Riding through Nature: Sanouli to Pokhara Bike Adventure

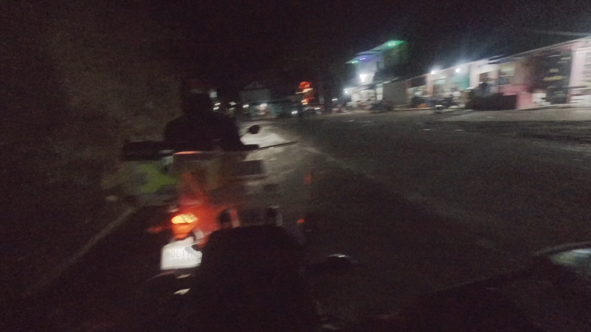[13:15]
तो दोस्तों यहाँ पे हो चुका है अपना भंसार और रोड टैक्स चेक, और निकलते हैं हम आगे की तरफ पोखरा की तरफ।
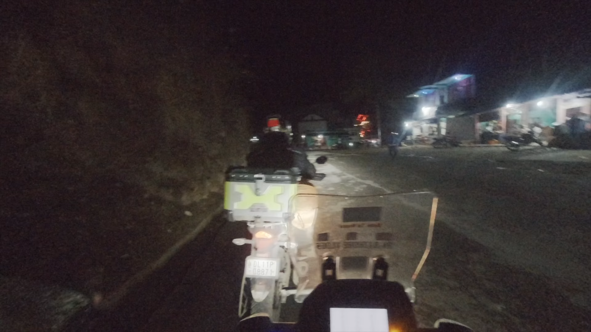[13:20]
चलो यार चलते हैं, ये पहुंच गए सयाड कुछ करके है ये,
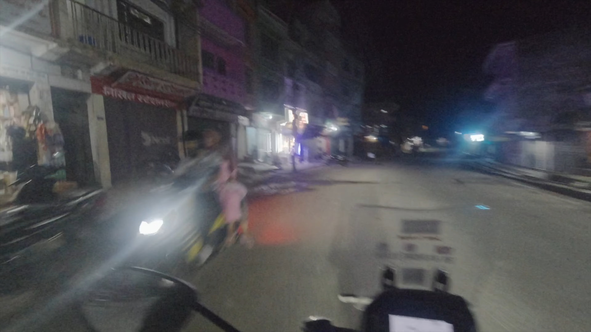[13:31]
बालेड बाजार है ये रहा मोड़ सालेज बालेड बाजार नेपाल का, ये मतलब काफी टाइम बाद बड़ा सिटी आई है काफी, बहुत बढ़िया यार। दिन में मतलब भीड़ रहती होगी थोड़ा सा इधर, अभी तो कुछ भी नहीं है बिल्कुल,
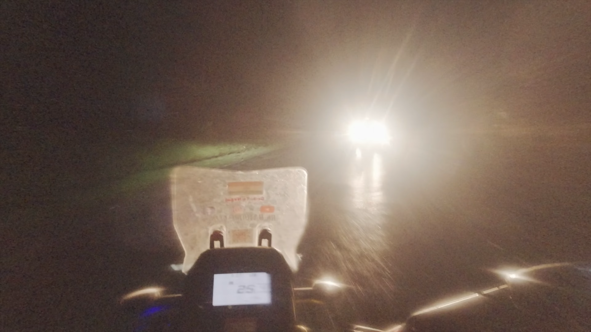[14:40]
और जो है अब यहाँ से देखते हैं यार कितनी दूर तक अपने को किस वाले हील्स तक जो है मिलता है बारिश।